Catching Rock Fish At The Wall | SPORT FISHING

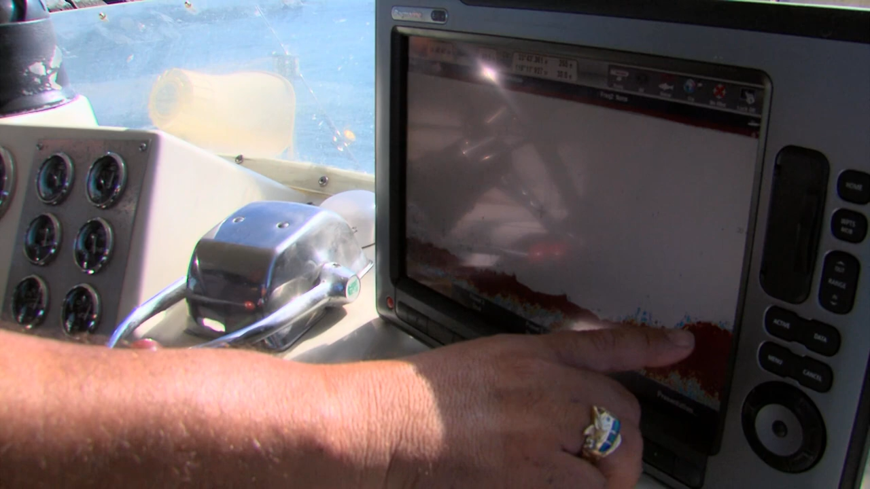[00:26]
and perch and stuff there we wanted to see us some more fish
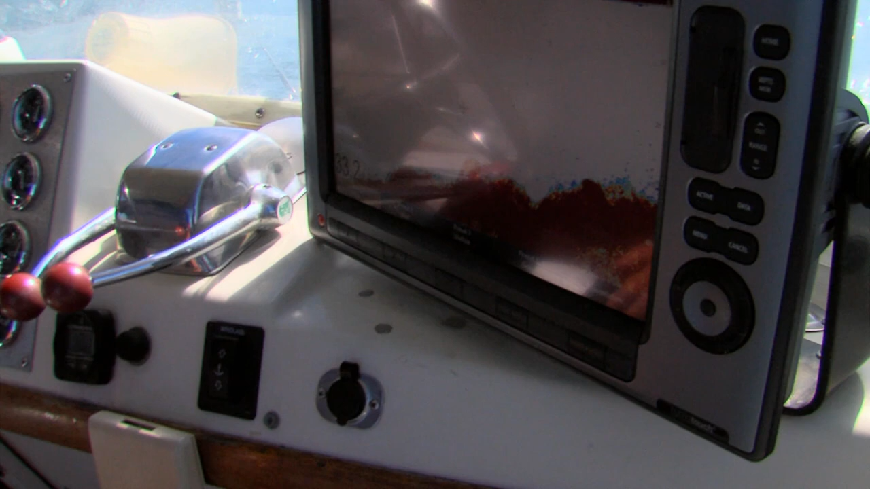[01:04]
you see it's 32 feet of water 33 feet of water so what I would do